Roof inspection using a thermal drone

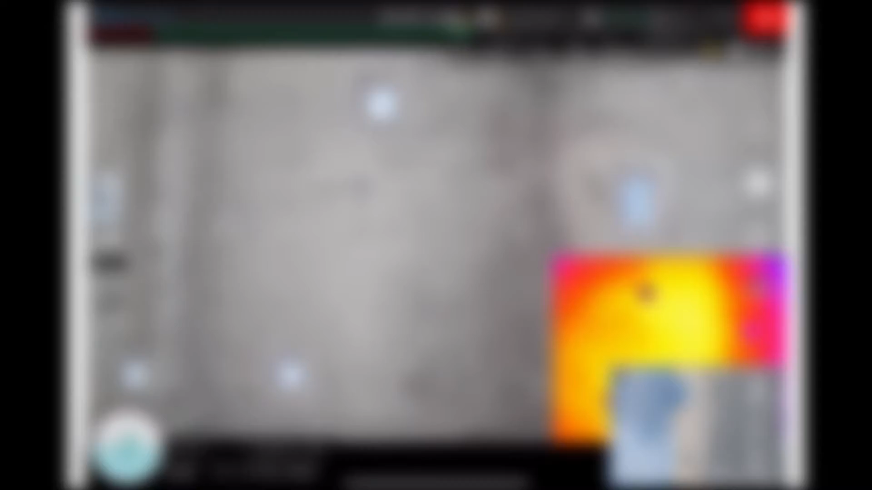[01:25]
So here we're looking at a large rubber roof with multiple penetrations with the thermal on the right corner here.
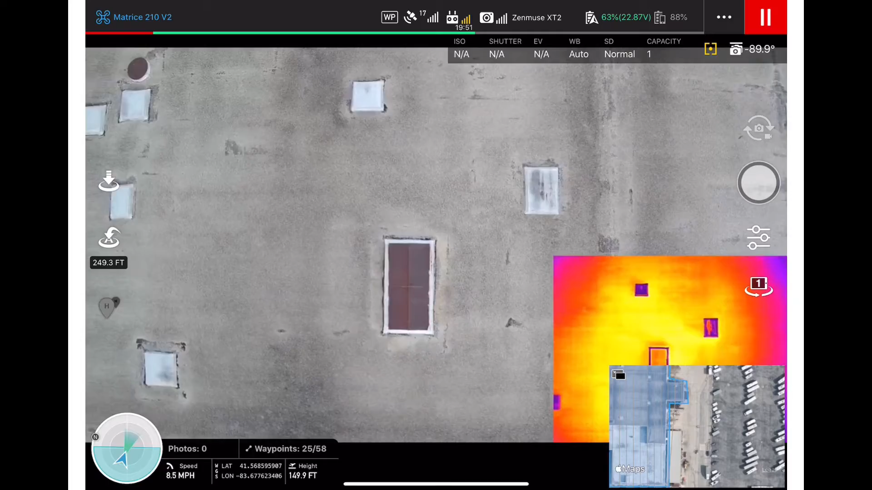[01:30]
And you can see all the different color variations. This is where there was or is ponding water.
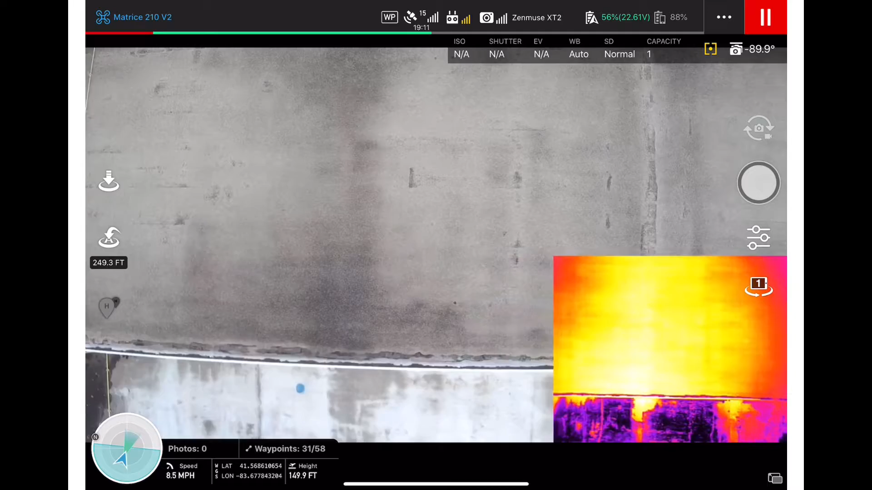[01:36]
Based on the thermal, it looks like it's just dry and dirt sediment.
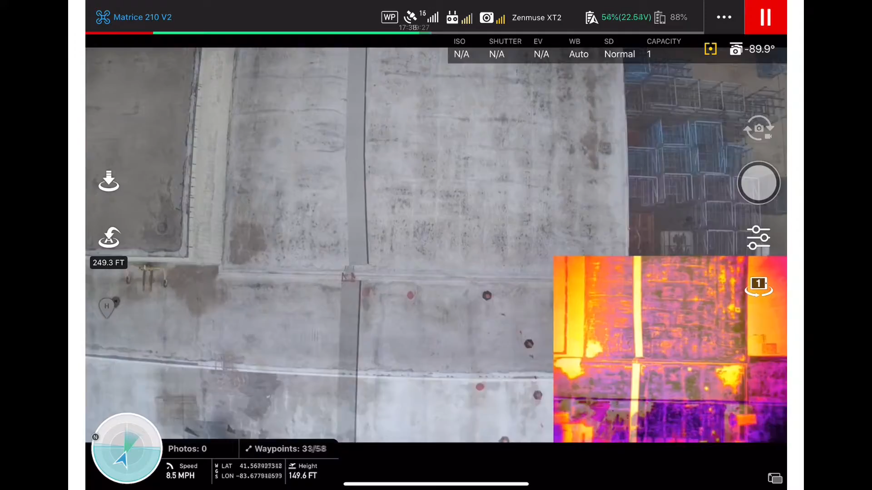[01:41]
You can see how the edge is a different temperature than the rubber.
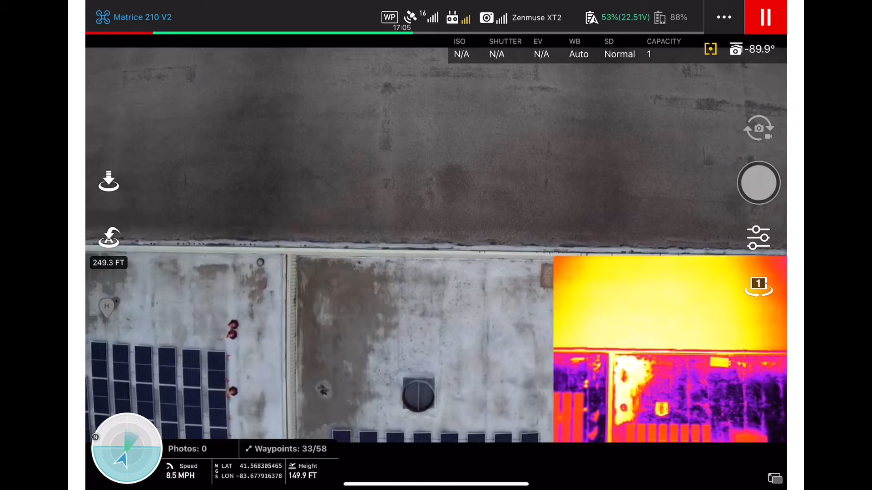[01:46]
So we have the lower portion and the upper portion.
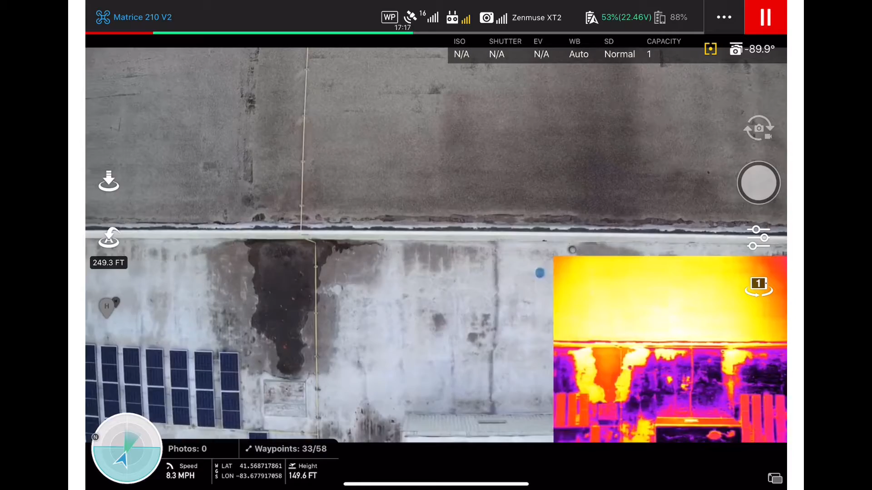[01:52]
You can see the lower, I believe it looks like it's not insulated based on the temperature difference.
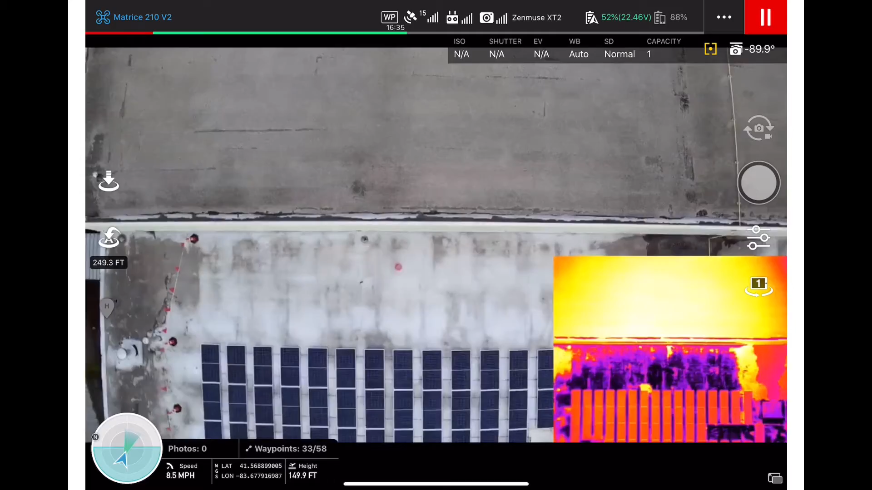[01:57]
And if anything, the white surface should be cooler if it was insulated than the black because it's not absorbing the sun and heating.
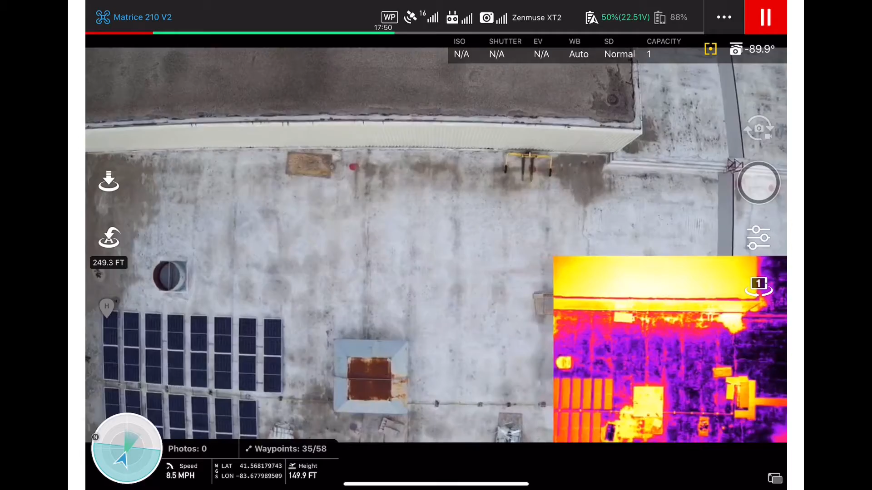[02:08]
That's why it's important to understand what we're looking at so you can tell those look like patch jobs that are not working.
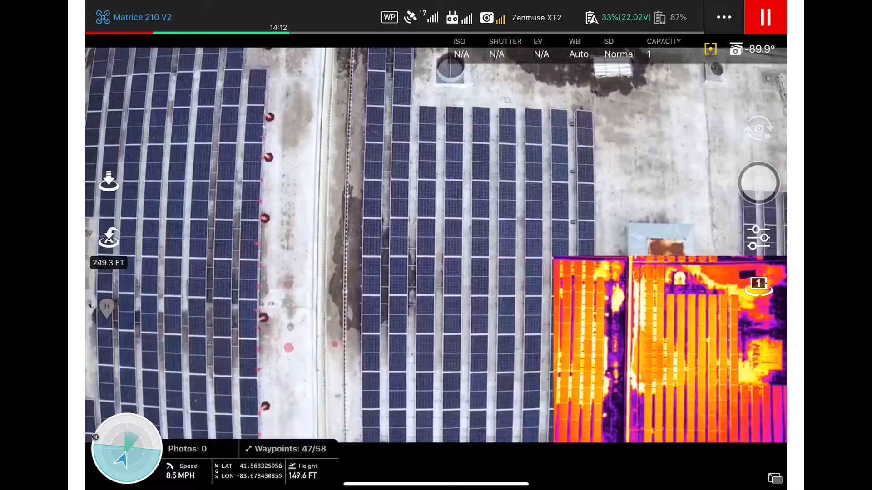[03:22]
Right. Every one of these spots, you know, we're going to need to look at.